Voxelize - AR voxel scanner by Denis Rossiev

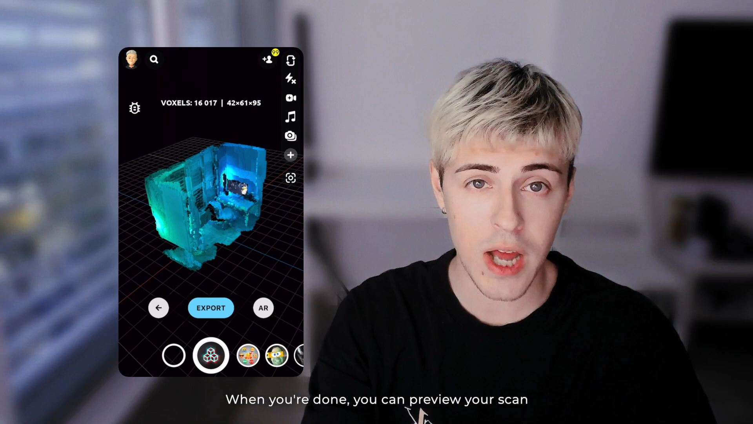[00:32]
When you're done, you can preview your scale, rotate or scale it easily, and you will not get placed in augmented reality and walk around.
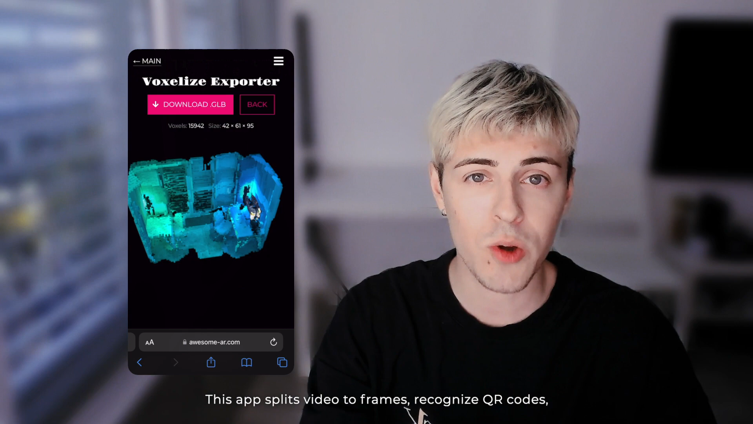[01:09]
So, this app splits video to frames, recognize QR codes, and reconstructs a 3D mesh from there.
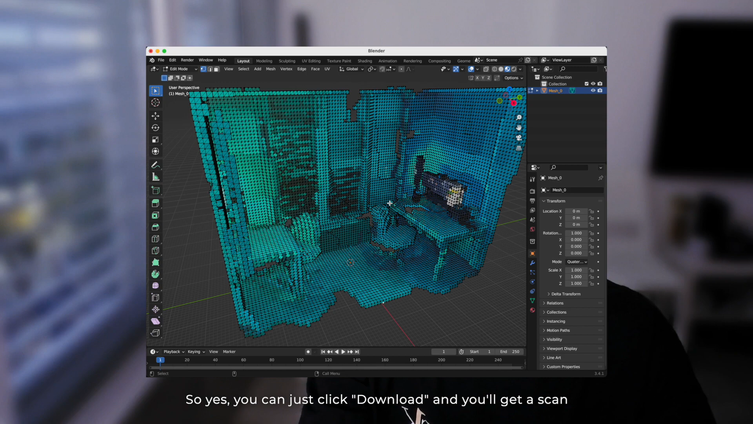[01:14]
So, yes, you can just click download, and you will get a scan that you can open and edit in any 3D software.